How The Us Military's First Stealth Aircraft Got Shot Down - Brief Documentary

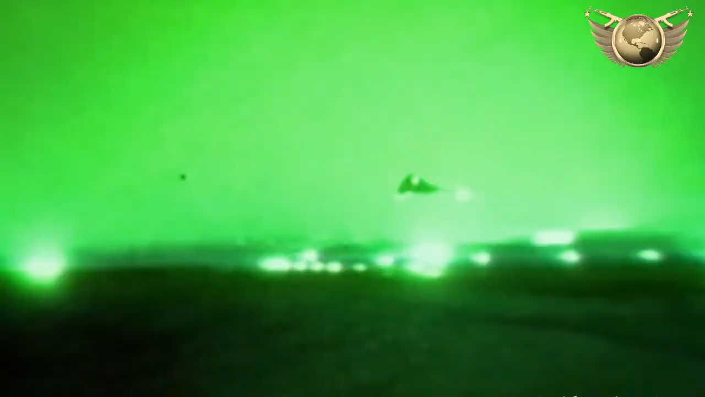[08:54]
aboard vega 31 the air force pilot was preparing to drop his ordinance
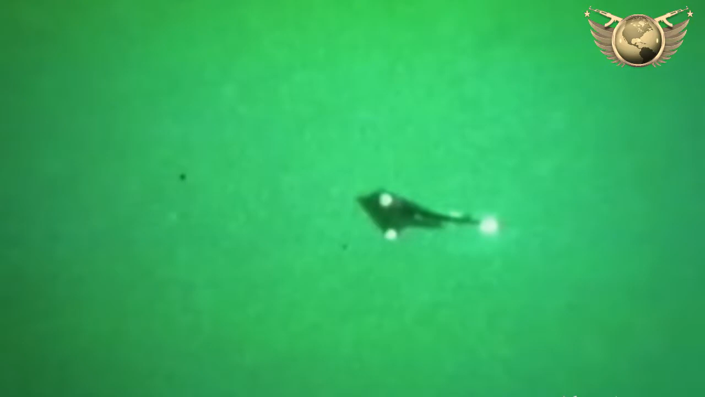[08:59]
his weapon bay doors opened exposing his very radar reflective bomb bay